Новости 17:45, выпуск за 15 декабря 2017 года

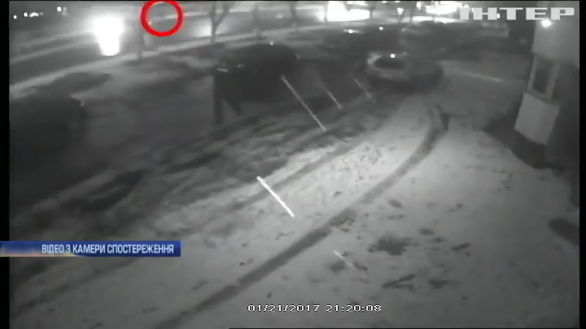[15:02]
Григорій, дочекавшись зеленого сигналу світлофора, почав переходити дорогу. На відео з камери спостереження видно, як автівки зупиняються перед пішоходним переходом. І тільки водій Міцубіше, навіть не гальмуючи, мчить на червоний. Та збиває Григорія.